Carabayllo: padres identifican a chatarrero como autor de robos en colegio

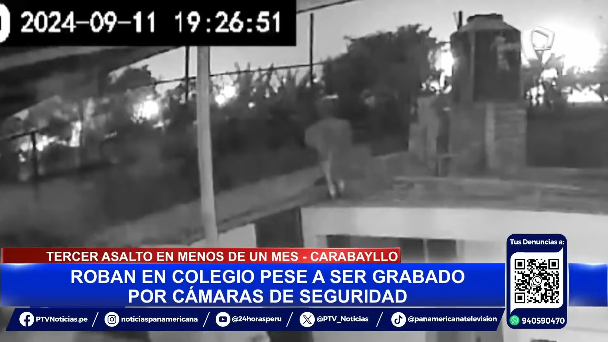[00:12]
Con total descaro empieza a desplazarse. Ni le importa estar siendo grabado por las cámaras de seguridad. Así, llega hasta la dirección y empieza a forcejear el techo para perpetrar el robo. El tercero que sufre la institución en menos de un mes. Y han logrado levantar justamente la calamina en la parte de arriba para poder entrar,